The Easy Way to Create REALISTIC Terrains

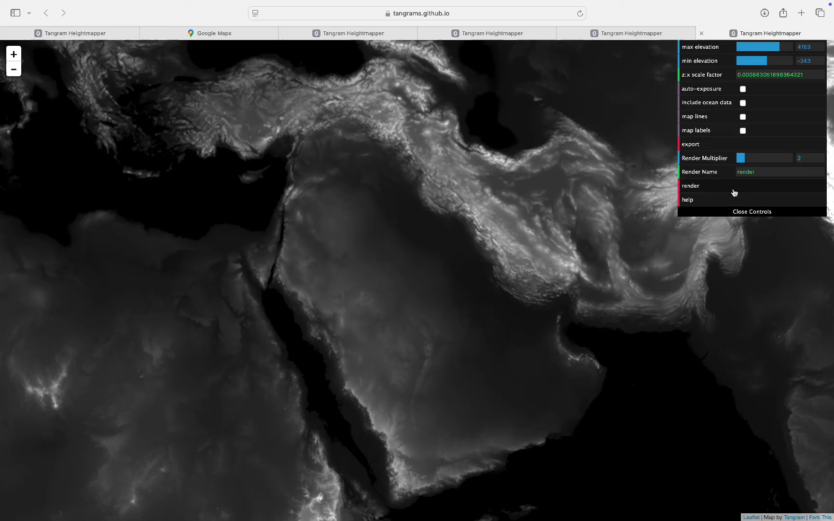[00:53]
Once you're satisfied, select Export to download the height data. Step 4.